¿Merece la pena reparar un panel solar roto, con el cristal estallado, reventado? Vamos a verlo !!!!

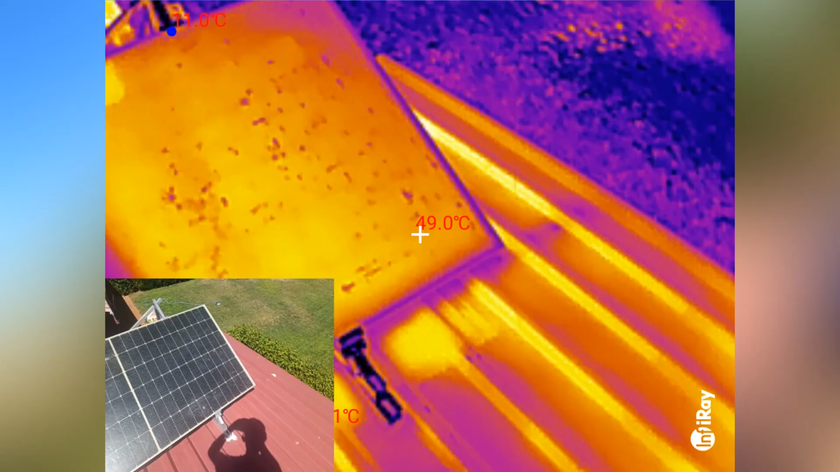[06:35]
On screen: spot 49.0°C
49 entre 49 y 52 porque aquí la esquina porque está
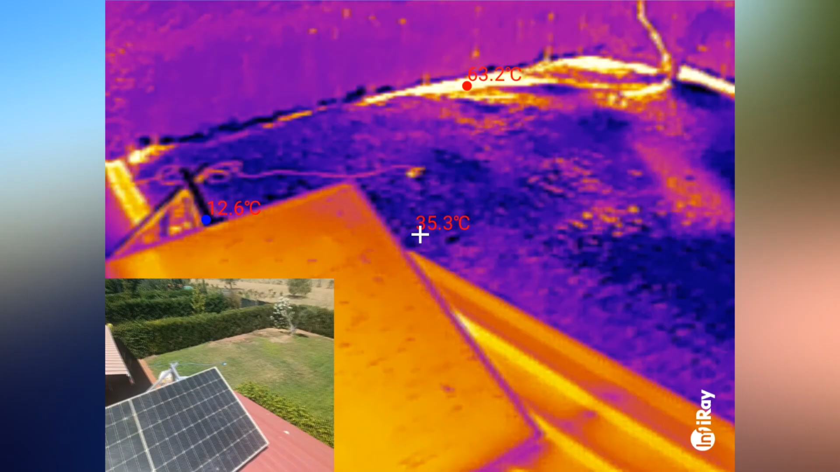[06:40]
On screen: spot 35.3°C, min 12.6°C
sopando un poquito el viento ahora igual esa esquina es la que recibe más el vale vamos a ir al de 540 vatios nuevo este veis que a ver si me alejo un poco no veis
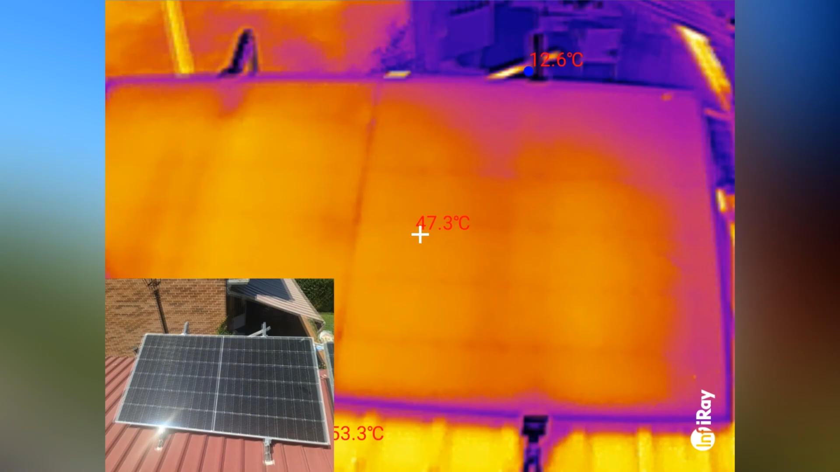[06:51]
On screen: spot 47.3°C, min 12.6°C
ninguna celda extraña bueno si no no no no hay ninguna celda extra que no debe decir aquí pero es una zona 48 47
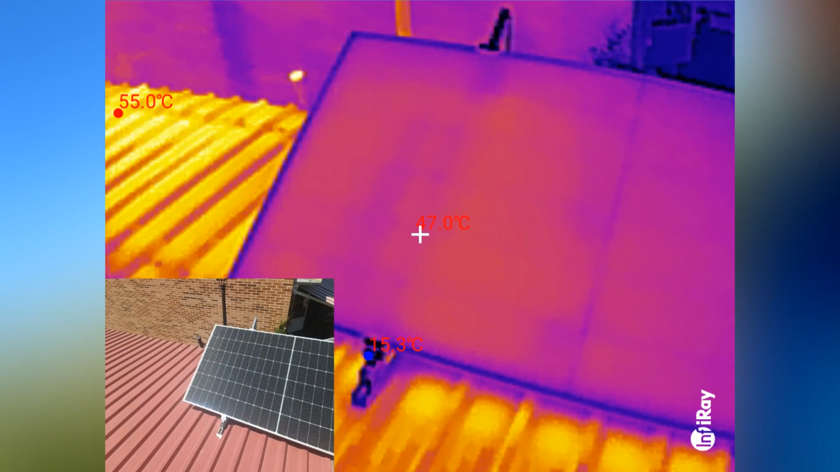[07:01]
On screen: spot 47.0°C, max 55.0°C
el color tiene en cuenta que va cambiando pero como alumno la chapa que tiene 55 grados de máxima ya veis ahí arriba izquierda pues bueno esto me pone más morado pero ya veis que este panel
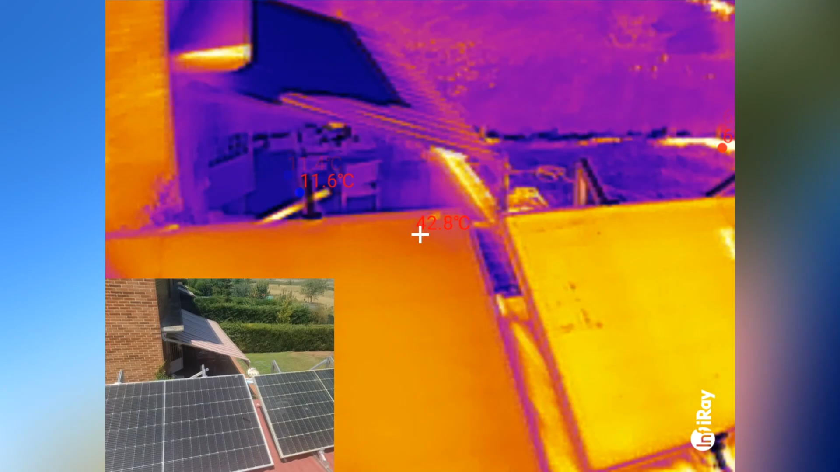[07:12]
parece que no pero está 46 está algo más fresco que el otro vamos a mirar por si acaso a ver aquel que está allí
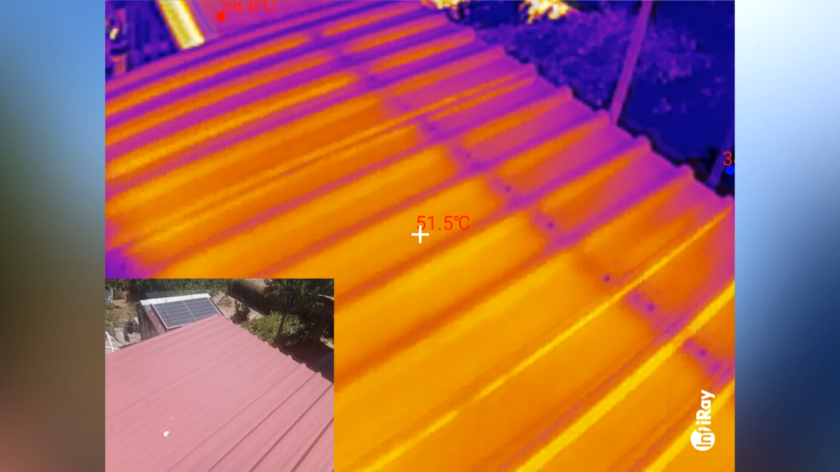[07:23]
On screen: spot 51.5°C
que es de 450 vatios también pero ese no se reparó 50 grados más posible será que el nuevo posiblemente este
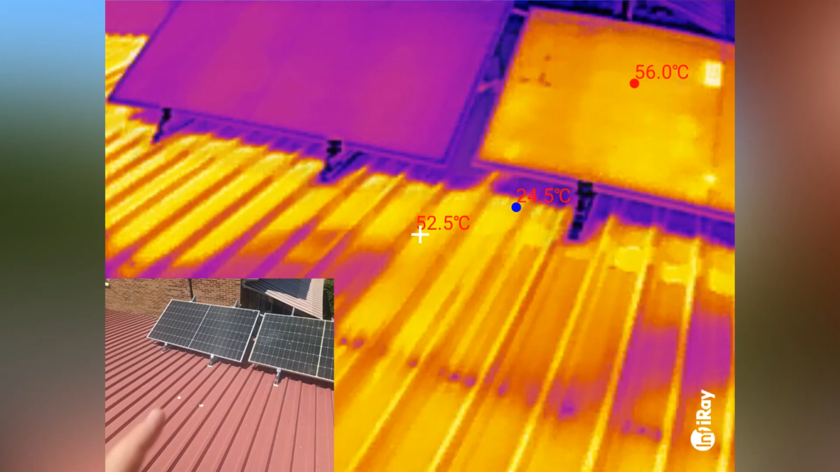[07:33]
On screen: spot 52.5°C, max 56.0°C
que es el nuevo al tener más eficiencia pues transforma más cantidad de sol energía eléctrica que en calor por lo tanto se calienta menos este en cambio que tienen menos eficiencia pues le ocurre le ocurre el contrario lo toca lo que le llega parte transforma electricidad
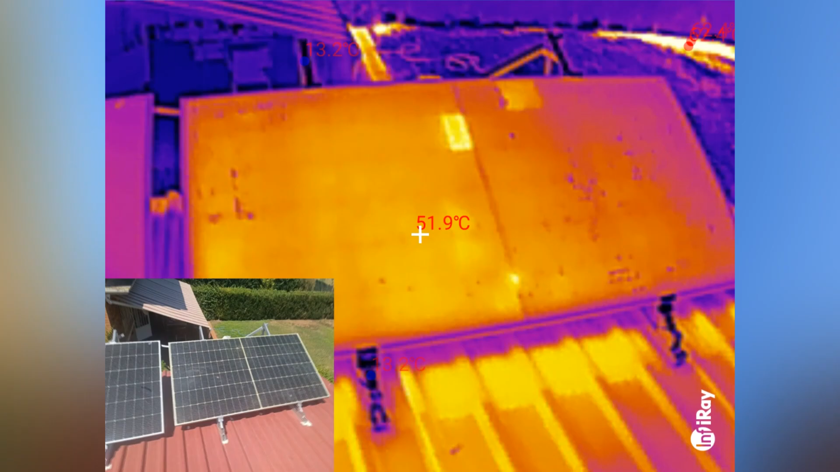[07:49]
On screen: spot 51.9°C
y otra parte la transforma en el calor con lo cual está algo más caliente y ya veis que hay celdas que están algo más tocadas vale 57 grados y aquí al lado la celda al lado 51
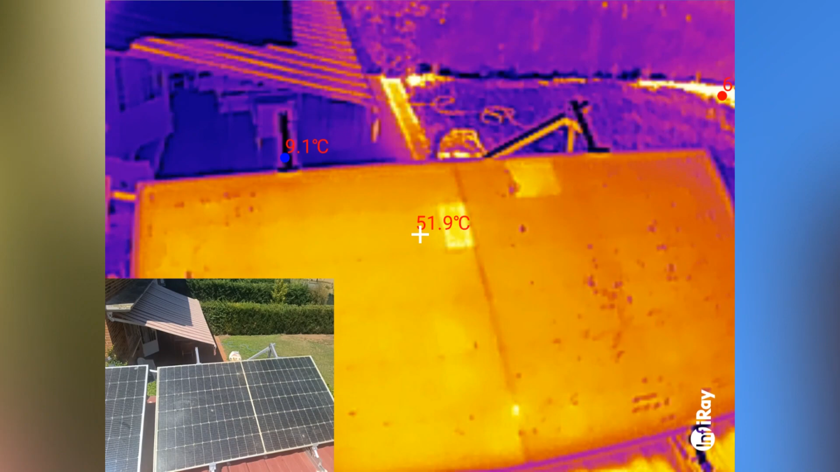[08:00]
On screen: spot 51.9°C
52 es importante pero ya veis que no tengo ningún punto caliente sobre todo en el nuevo que es el que más me preocupaba y que está sano sano
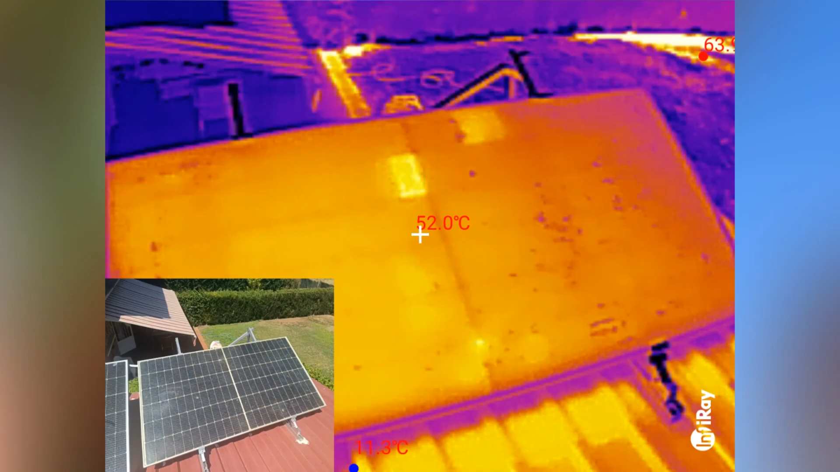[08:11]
On screen: spot 52.0°C
se anote a ver el otro que hemos dicho que aquí también está arreando bien el sol ahora
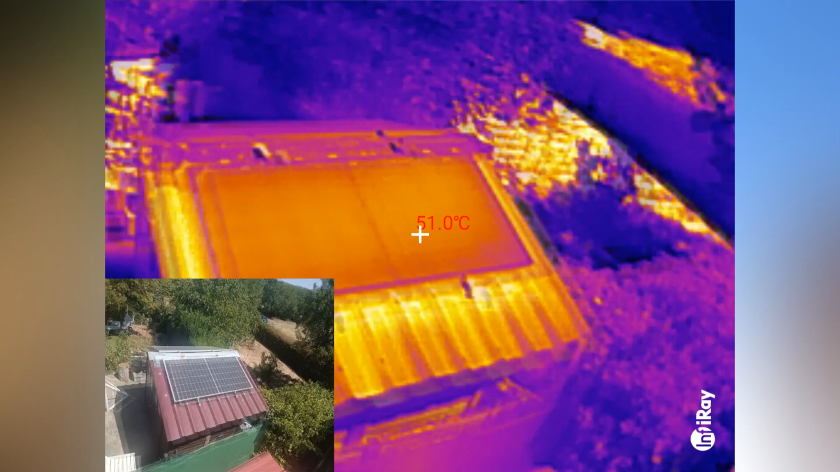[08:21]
On screen: spot 51.0°C
51 tampoco le esté muy lejos pero bueno tampoco le veo puntos calientes vale pues nos queda una cosa para comprobar estos paneles vale hemos visto que térmicamente el arreglado es algo peor que el nuevo pero más que por el arreglo por el propio panel la propia tecnología la propia antigüedad la propia de rendimiento que tengan pero nos queda una cosa que va a ser la realidad que va a ser la potencia que ha generado uno y la potencia que genera el otro durante estos días que los está probando así que déjame cambiar la cámara ahora a la pantalla